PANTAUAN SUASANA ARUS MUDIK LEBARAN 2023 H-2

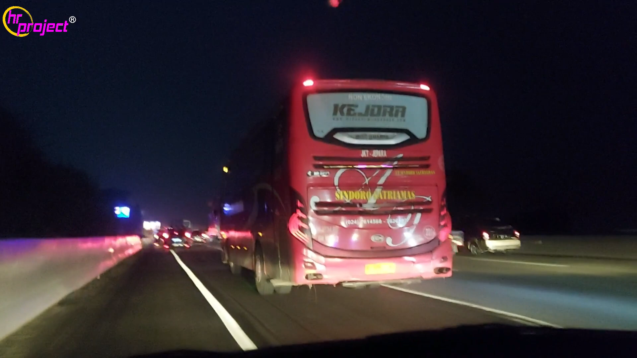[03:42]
Kami sudah memasuki atau melewati gerbang Cikampek menuju tol Cipali yang mana one way sudah diterapkan.
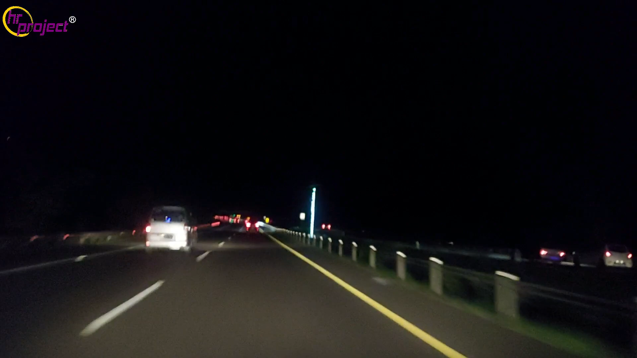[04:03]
Kebetulan pada one way ini kami ambil jalur kiri.
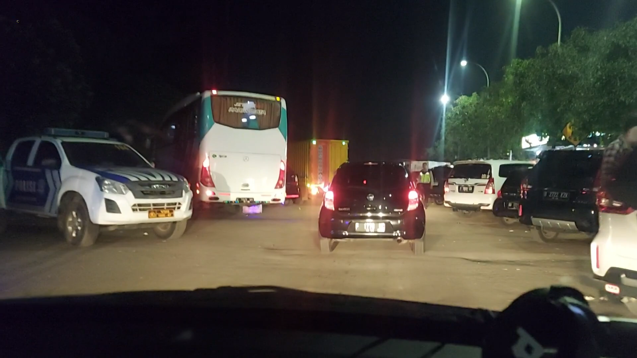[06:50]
Setelah istirahat, lalu kami melanjutkan perjalanan kembali.
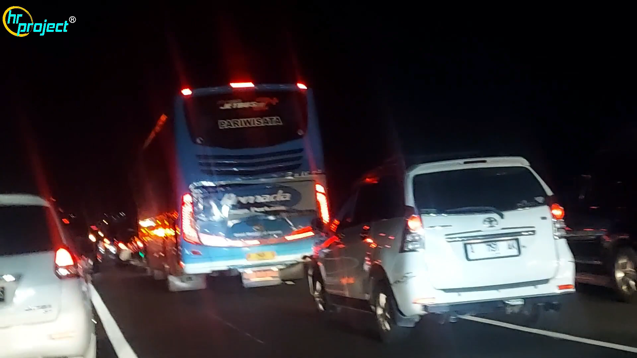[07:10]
Kami keluar gerbang tol Pejagan. Di pom bensin exit Pejagan ini terlihat pemudik memadati pom bensin untuk melakukan sholat, buang air, dan lain-lain.
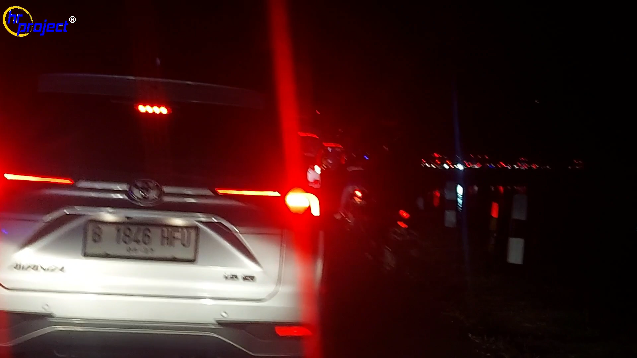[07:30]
Kami melakukan perjalanan kembali di Jalan Raya Songgom, tepatnya di pinggir kali terjadi kemacetan panjang karena jumlah kendaraan yang membeludak.
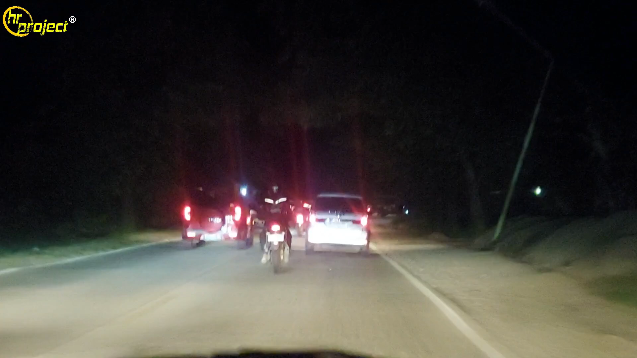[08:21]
Lepas di Bumi Ayu, tepatnya di Jalan Baru terjadi kemacetan parah sampai flyover Kretek.
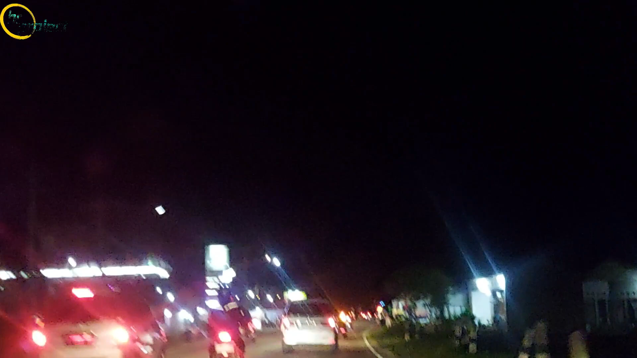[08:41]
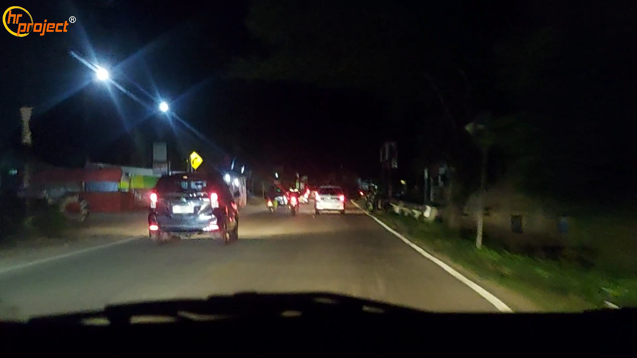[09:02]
Setelah melewati Bumi Ayu, perjalanan mulai lancar jaya sampai ke Kebumen dan Purworejo. Demikianlah pantauan mudik 2023 via selatan, sampai jumpa di video berikutnya.